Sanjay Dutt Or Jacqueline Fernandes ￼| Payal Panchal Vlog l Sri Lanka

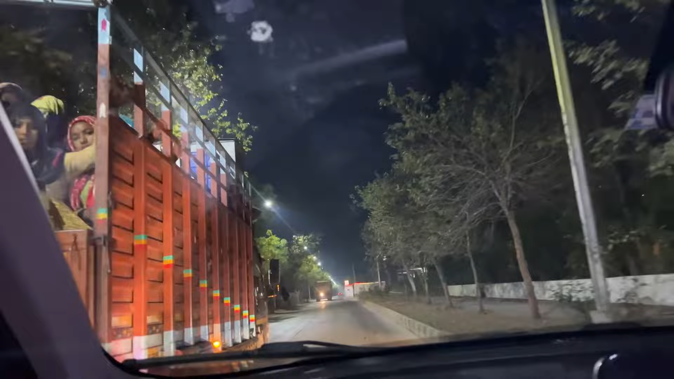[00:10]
लेकिन अभी ये रात नहीं है, अभी सुबह हो रही है।
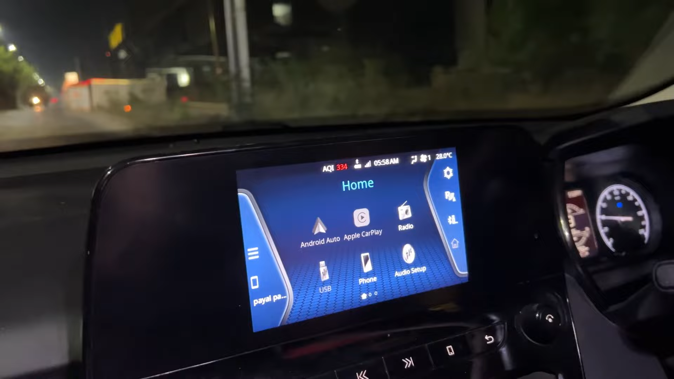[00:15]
सुबह के 6 बज रहे हैं और हम जा रहे हैं एयरपोर्ट।